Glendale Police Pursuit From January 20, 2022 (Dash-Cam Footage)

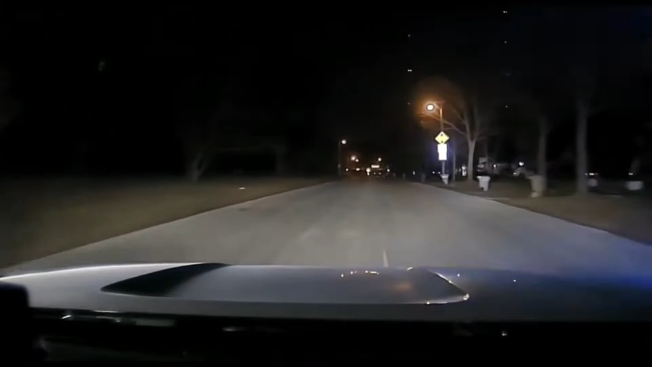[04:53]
We're still south on the parkway, man.
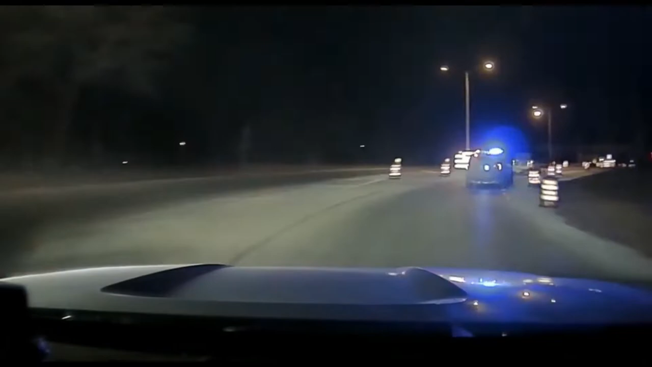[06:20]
Speeds are reduced now to 50 miles an hour. Sticks were positive. Loosening air in the tires.